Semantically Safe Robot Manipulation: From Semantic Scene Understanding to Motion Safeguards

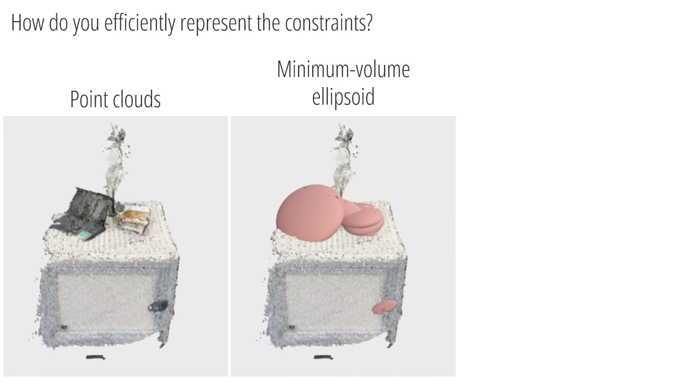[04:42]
Instead of relying on an ellipsoidal fit of the point clouds We use less conservative superquadrics in combination with segmentation by parts In the case of a laptop,
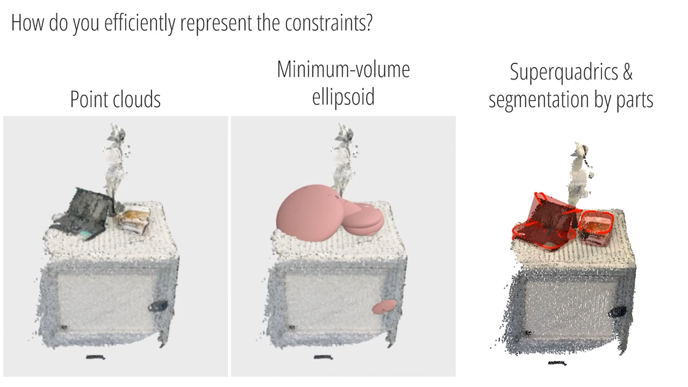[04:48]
this allows us to fit two superquadrics to get an even tighter approximation